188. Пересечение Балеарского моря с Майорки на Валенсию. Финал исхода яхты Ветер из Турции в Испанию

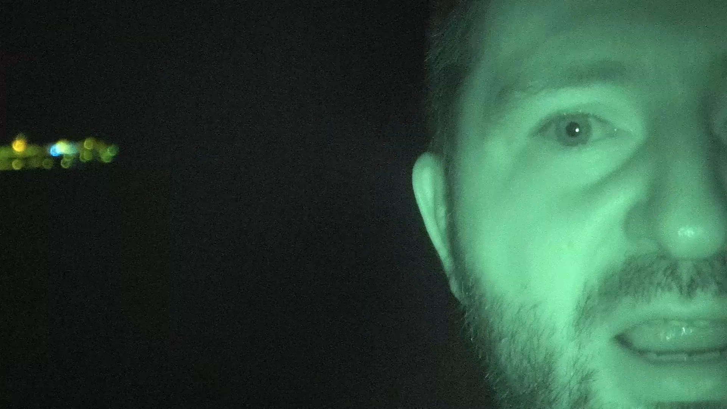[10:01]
камере И все они сливаются между собой, в том числе и ходовые огни То есть нифига не получается различить,